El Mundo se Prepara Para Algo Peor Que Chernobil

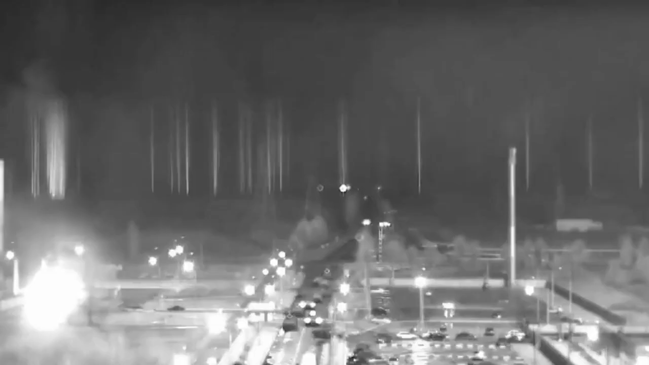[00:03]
Bienvenido a Notifest. Lo que ves en la pantalla son los incendios que están ocurriendo en una planta de energía nuclear y que está poniendo al mundo en alerta por lo que podría ocurrir después.